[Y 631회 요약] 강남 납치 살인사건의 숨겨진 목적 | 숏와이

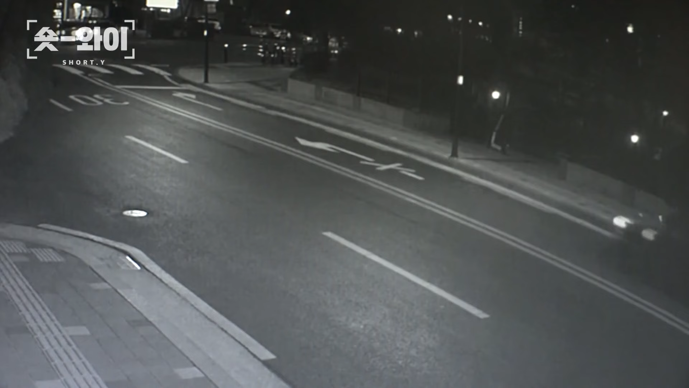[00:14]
한 아파트 단지 앞 도로에 차량 한 대가 멈춰섭니다. 잠시 뒤 단지 안에서 한 여성을 거칠게 끌고 나오는 남자.
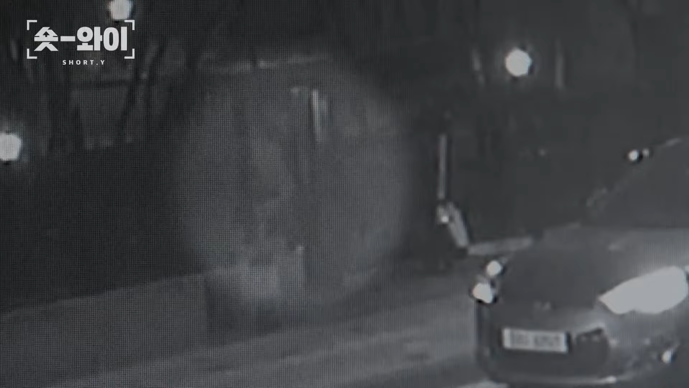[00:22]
저항하는 상대를 강제로 제압해 차에 태운 그는 또
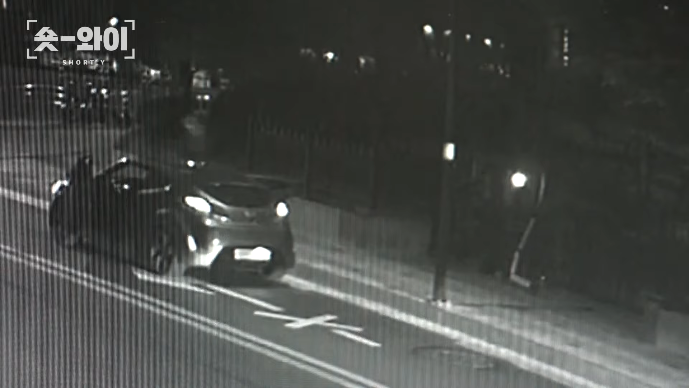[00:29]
다른 공범과 함께 빠르게 현장을 빠져나갔습니다.
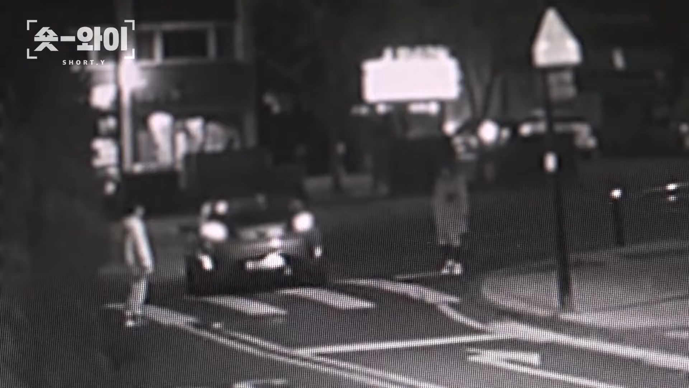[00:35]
거리엔 이들의 범행을 지켜본 목격자들도 여럿 있었는데요. 신고를 받고 출동한 경찰이 범인들을 추적했지만
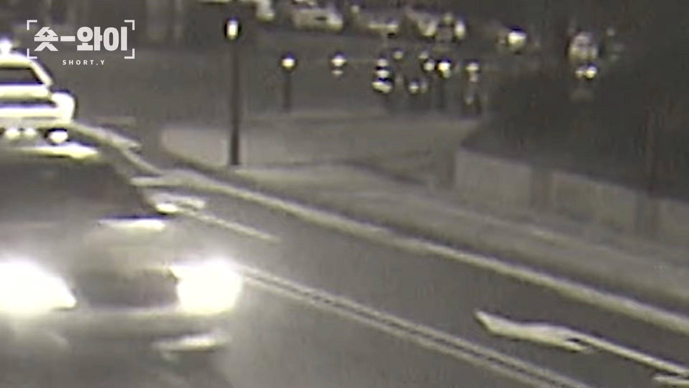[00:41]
아파트 단지에서 끌려나온 여성은 이틀 뒤 청주 대청댐